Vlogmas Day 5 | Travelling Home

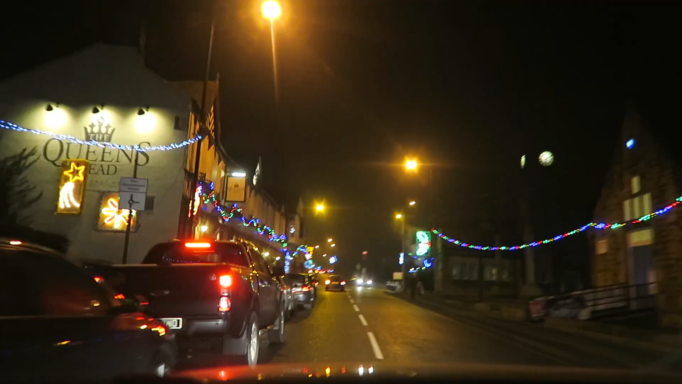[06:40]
So this is the main bit of Berlin Wharfdale. There's lights on the pub here, and here we go. It's intense.